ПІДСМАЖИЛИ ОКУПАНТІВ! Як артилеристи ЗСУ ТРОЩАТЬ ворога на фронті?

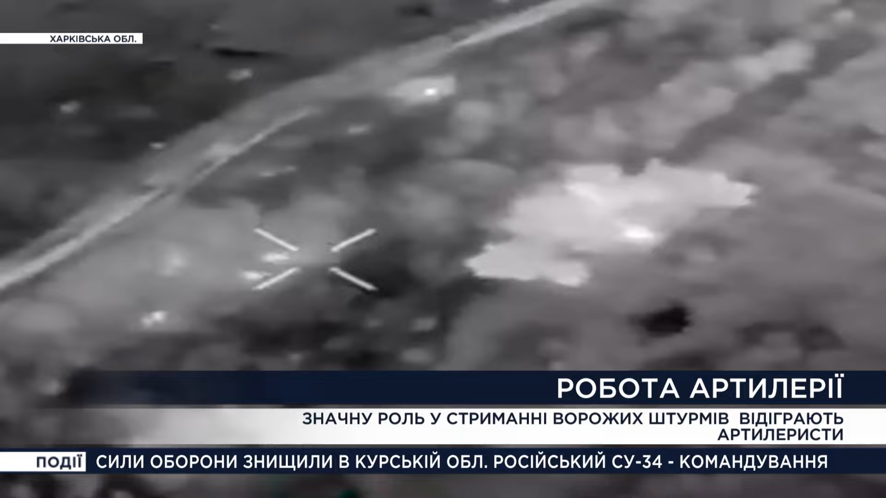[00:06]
Такі пекельні квіти щодня окупантам відправляють бійці 116-ї окремої механізованої бригади. Вона досить влучна.